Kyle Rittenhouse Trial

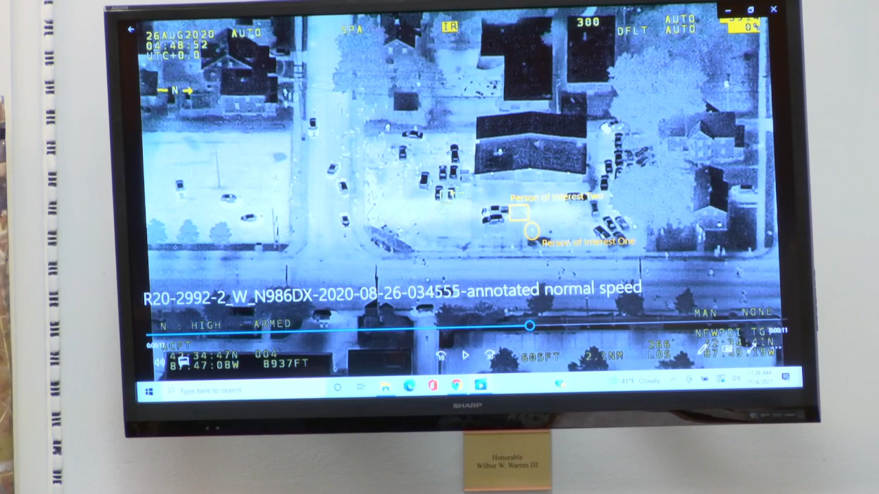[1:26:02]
I didn't quite see. Okay, so just for the record, you are pointing to an area that is on the screen to the left of a vehicle that has, right or wrong, been referred to as a Duramax. Is that a thing, a Duramax? It's a vehicle. Is it? Yeah. A Duramax vehicle. I know from other videos that this vehicle is parked in a way that the hood of the vehicle is to the lower left, or sorry, lower right of this TV screen facing Sheridan Road.